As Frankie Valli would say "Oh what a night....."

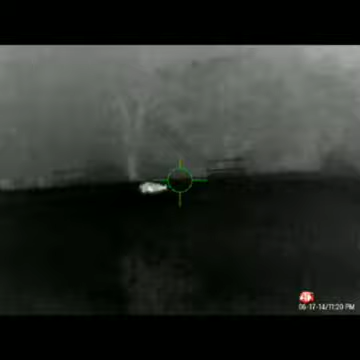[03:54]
Ah! Shit. Nailed him. Oh, shit.
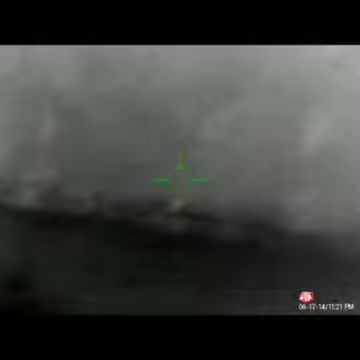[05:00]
Come on. Fuck. There's got one out there.
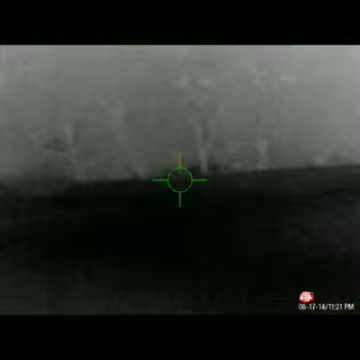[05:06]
Shit. Oh, shit. I can't shoot through the gate.
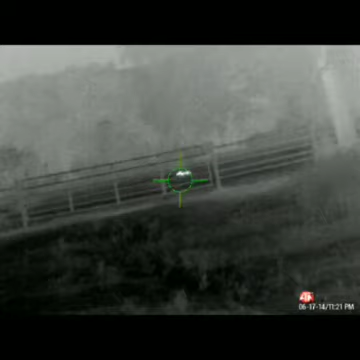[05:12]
Can I? Oh, I nailed it. Through the gate. God dang.
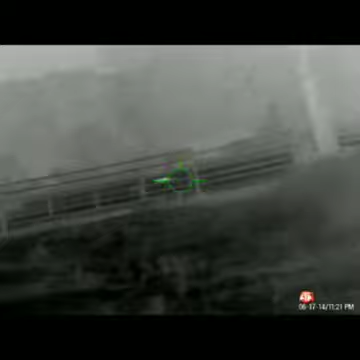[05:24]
Hang on. I just thought it was one pig.
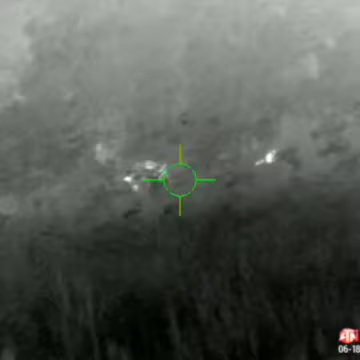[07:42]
It's really deep in the bushes, though. It's a pig. There's another one right there.
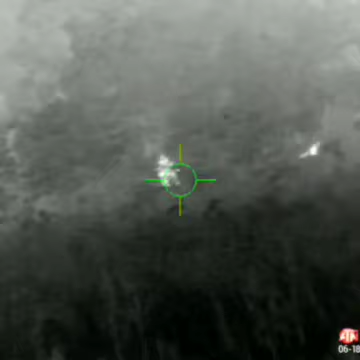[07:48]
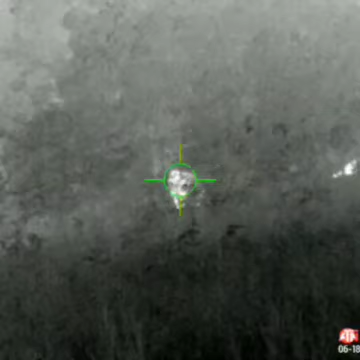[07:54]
Hey, buddy.
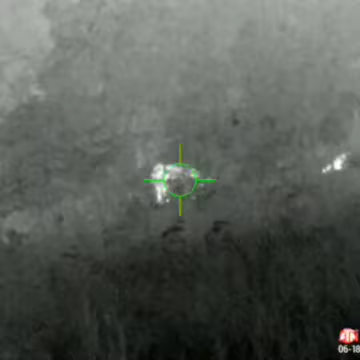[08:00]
Oh, yeah, it's two pigs. I don't know how the hell they get in there.
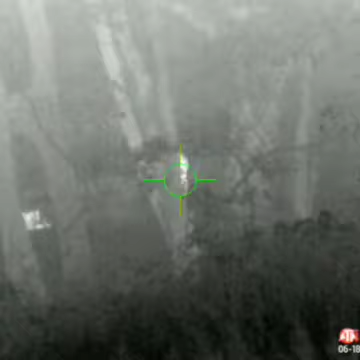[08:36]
Oh my god, I'm heading right and left,
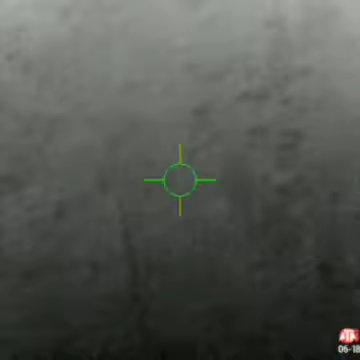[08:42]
alright where'd you go, I know I got you, I'm right past the tree,
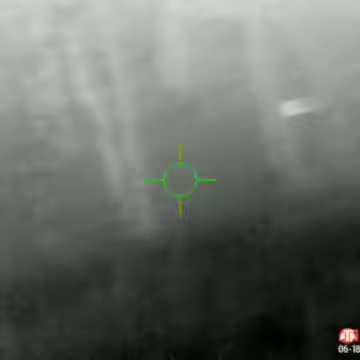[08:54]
ah it's got three down, where's the other one, they didn't know where it was,
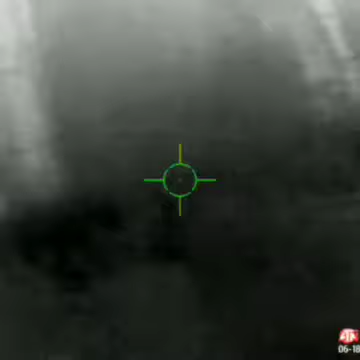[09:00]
it's like where do you run, is he moving still,